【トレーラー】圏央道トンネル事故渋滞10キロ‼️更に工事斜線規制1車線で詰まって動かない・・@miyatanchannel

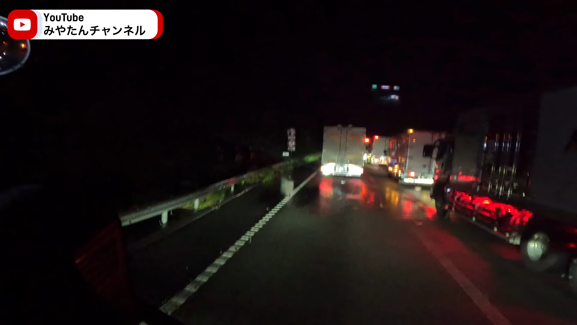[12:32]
雨降ってますね、やっぱり今日は雨ですね。みんな右のトラックが左寄ってきますね。この乗用車も多分僕の前に入りたいでしょうね。